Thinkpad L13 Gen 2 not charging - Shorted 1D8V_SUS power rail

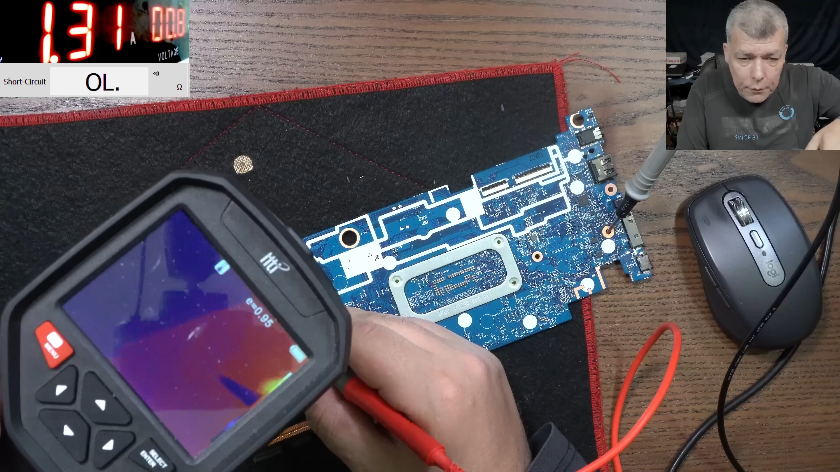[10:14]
1.3 amps 1.3 amps 1.3 amps uh
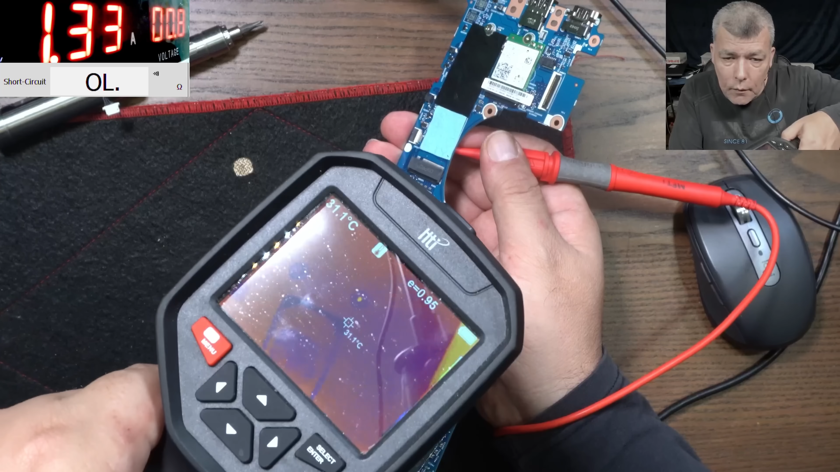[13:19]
On screen: spot 31.1°C
That's a cheap set, I can't believe, that's the cheap set Probably this is the RTC line, and it's shorter to ground